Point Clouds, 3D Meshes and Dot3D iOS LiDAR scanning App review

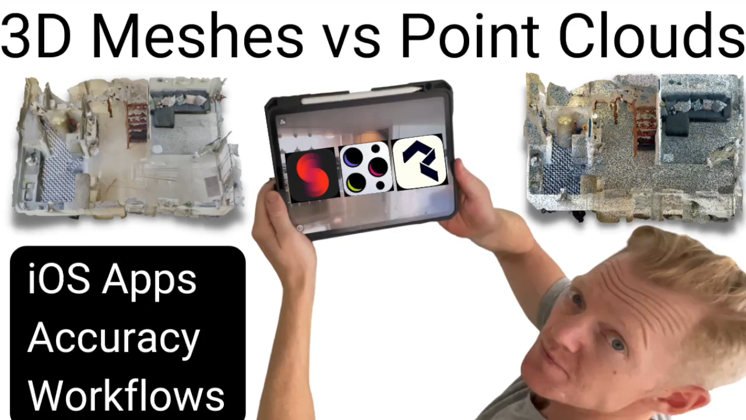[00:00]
What is the difference between iOS lidar meshes and point clouds? Last week I read an article on LinkedIn from the CTO and founder of Dot3D.
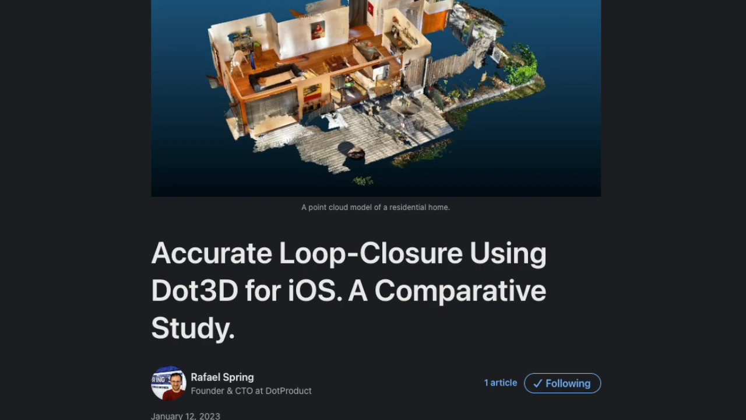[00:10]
I wanted to see if I could replicate their test results at the same time as testing out their new app release.
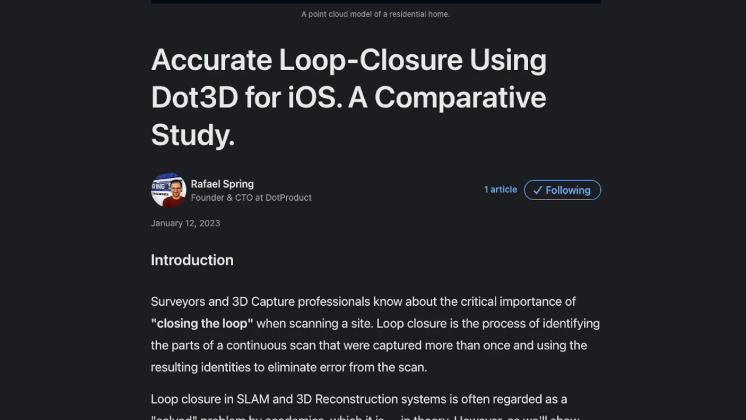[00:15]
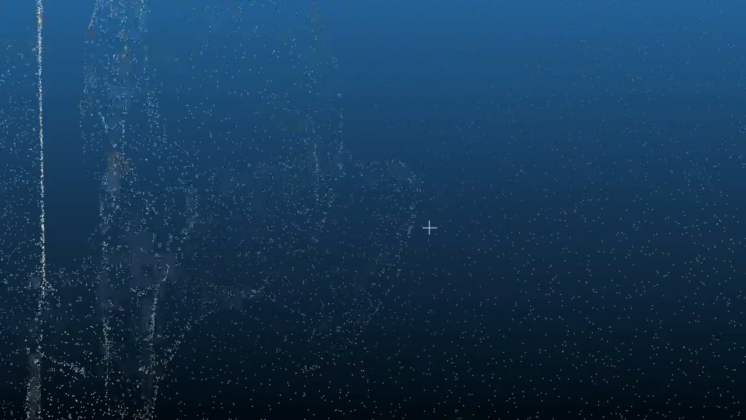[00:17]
A point cloud is a set of data points in 3D space.
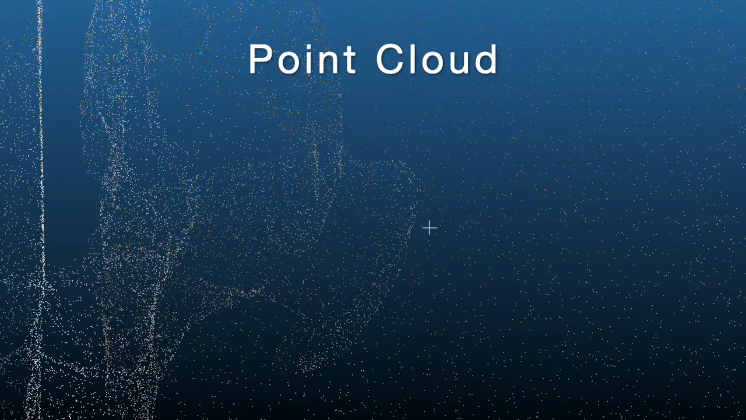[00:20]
It is a raw representation of an environment consisting of millions of individual points with XYZ coordinates.
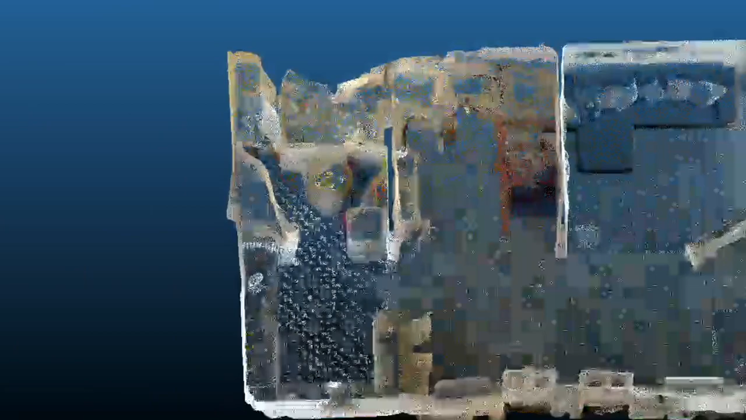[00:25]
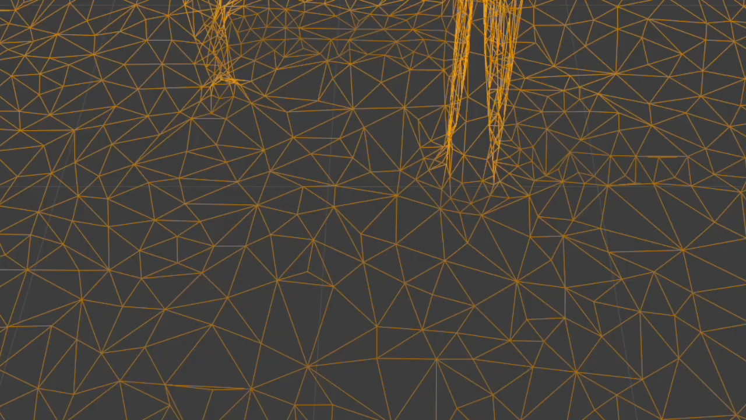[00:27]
A mesh, on the other hand, is a representation made up of interconnected triangles called polygons that approximate the surface of a space.
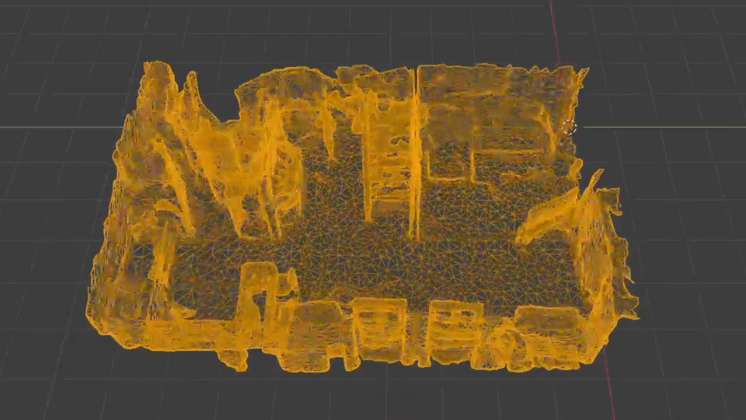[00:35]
Meshes can be good for visualizations.
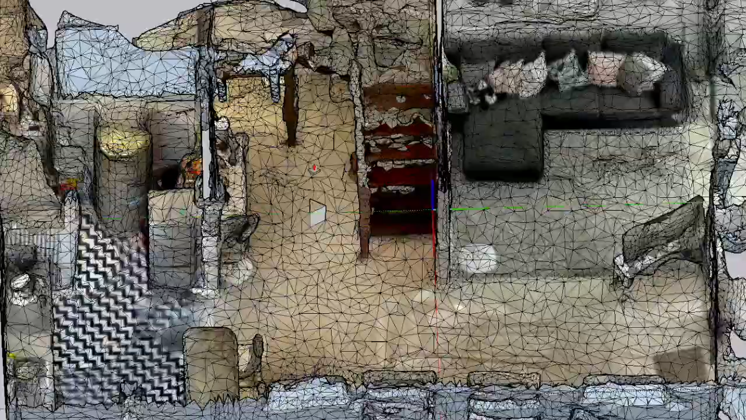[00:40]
They have a defined topology which allows them to be manipulated and on top of that they have UV coordinates
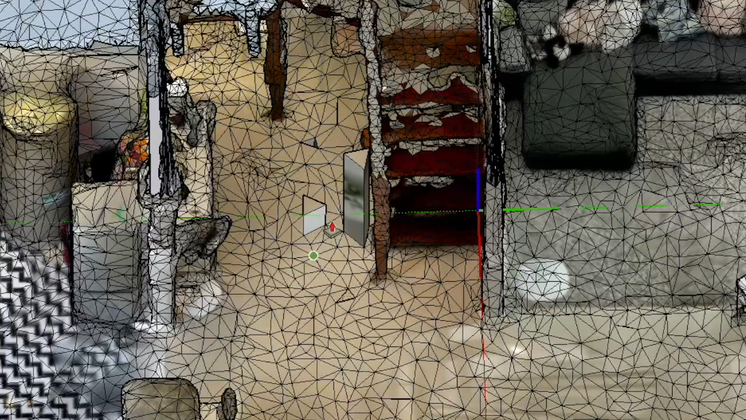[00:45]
which means that you can project textures on them by adding 2D images.
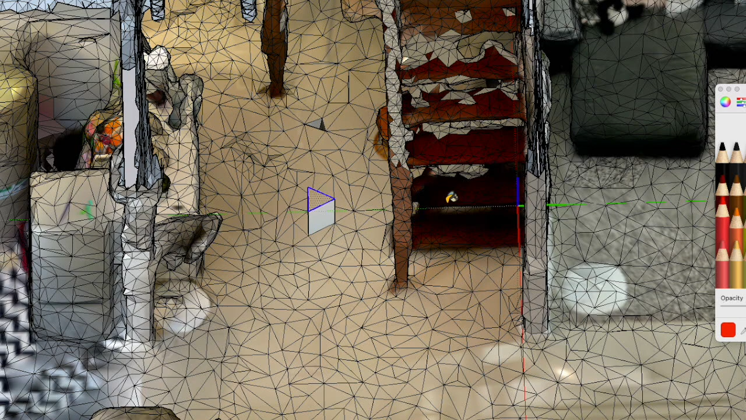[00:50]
Point clouds can be more accurate than meshes since they capture a high level of detail and precision.
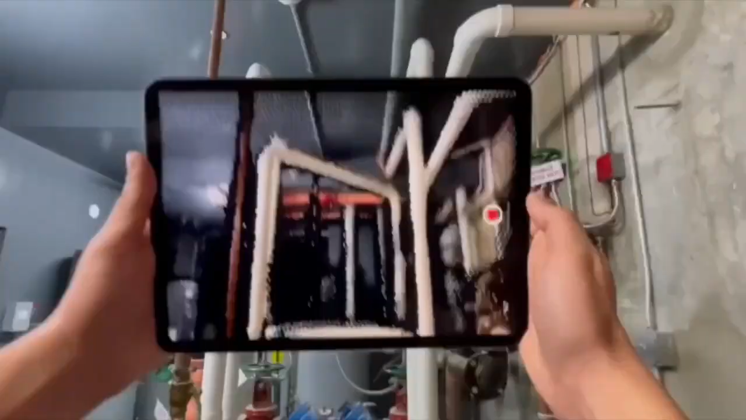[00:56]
This makes them useful for capturing complex and irregular shapes.
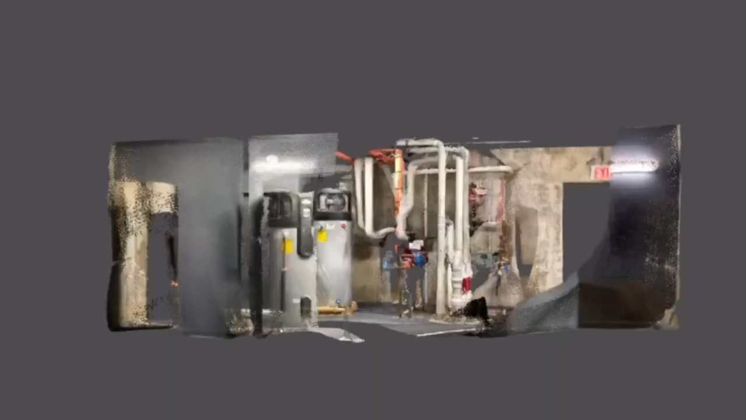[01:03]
It will typically have a larger file size than a mesh of the same
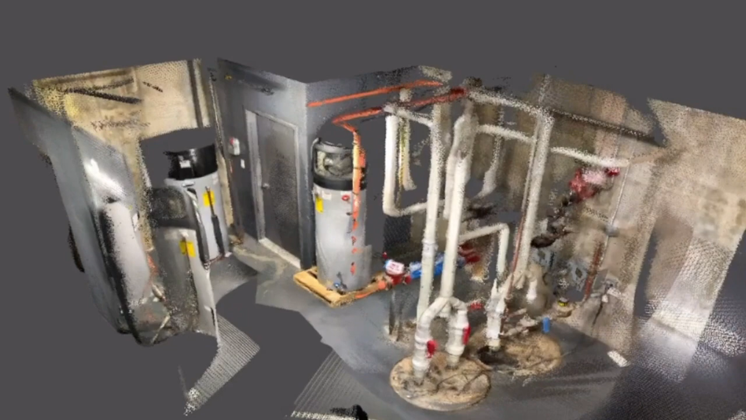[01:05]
space because point clouds contains more data.
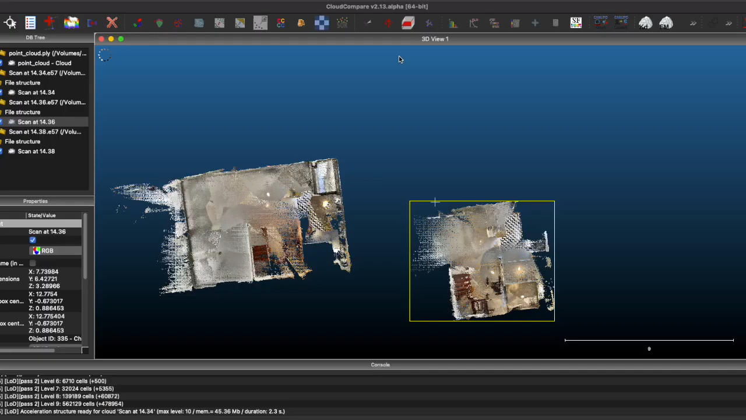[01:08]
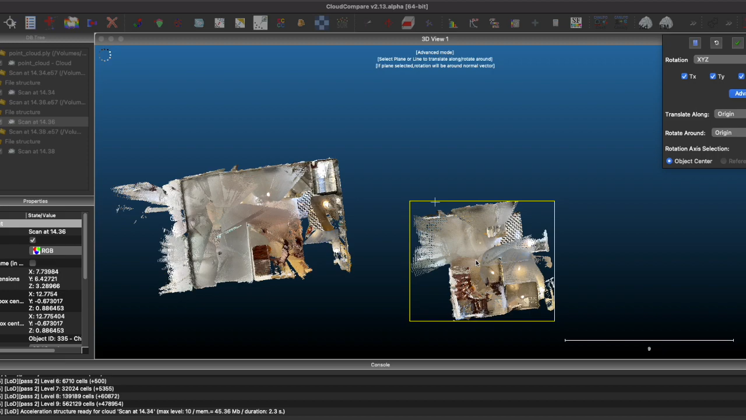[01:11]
There are differences in workflows and software used for the two methods.
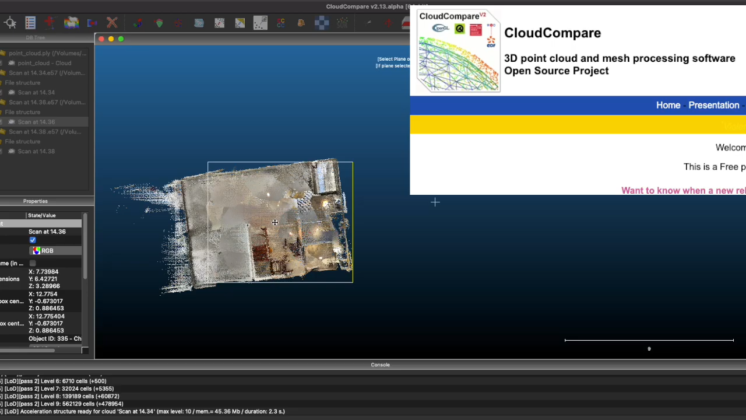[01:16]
I am using cloud compare for the point clouds in this video and blender for the meshes.
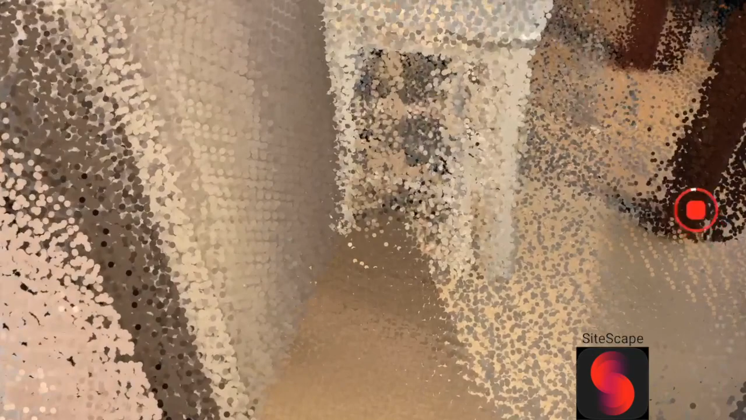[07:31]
I always try to move slow when I'm scanning but here I think I'm guilty of moving a little too fast and scanning in an unusual way due to the mirror.